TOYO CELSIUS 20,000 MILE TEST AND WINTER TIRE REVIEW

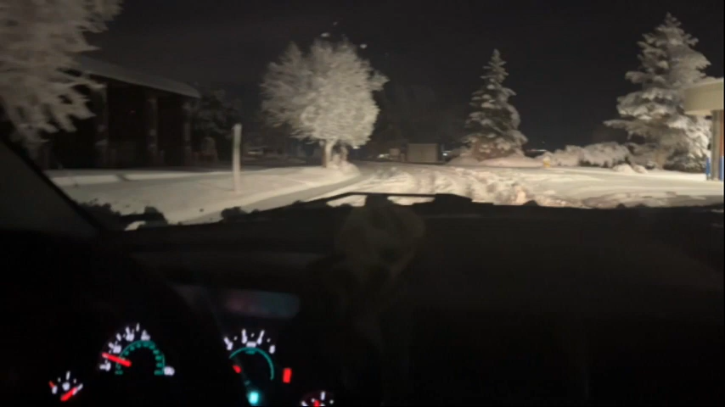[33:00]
that morning from our son who told us that his new Tucson with its Firestone Firehawk all-season tires was stuck in the driveway of his new apartment. Triple A wouldn't be able to help him out for three hours and he needed to get to his airline job. So we drove to McDonald's, grabbed some coffee and some egg McMuffins and went to help him out. There's nothing particularly exciting about this footage. It's just me knocking over a few snow berms.
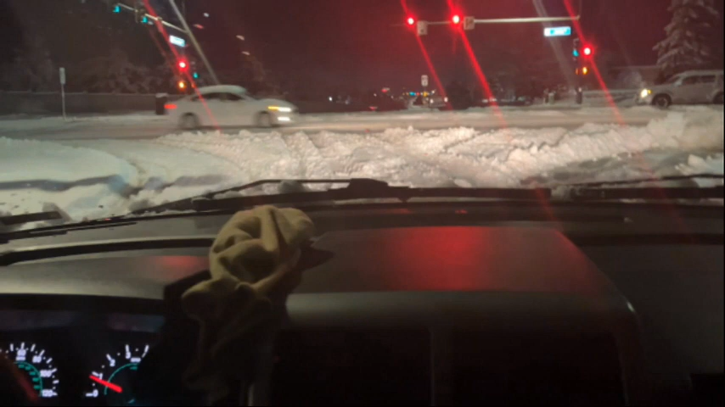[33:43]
But for the most part, I had absolutely no need for it. And for the purposes of the video, everywhere I could, I aimed for the thickest snow and the deepest berms. That snowplow that just went by didn't leave a very big one. But it did give us some whoop-de-doos as we were trying to get out through the intersection.
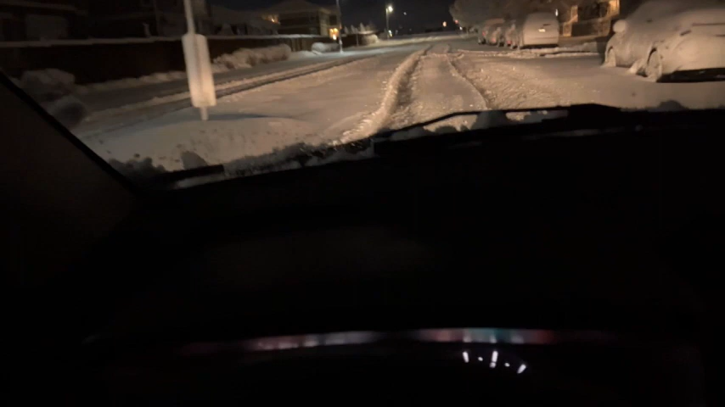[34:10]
The usual tactic on unplowed areas is just to drive down the ruts from previous cars. But for this trip, just to demonstrate these tires, I'm going to avoid those ruts and go on into the unplowed snow as much as possible. This snowfall was particularly wet and sticky and it was on top of about two inches of ice from a melt off from the previous snow. And it was that underlying ice that was giving my son so much trouble trying not to climb the hill next to his apartment.
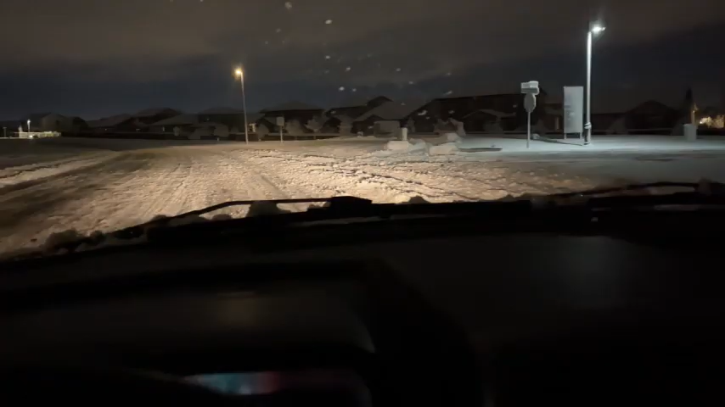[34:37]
What happened after I turned this next corner was the serendipitous event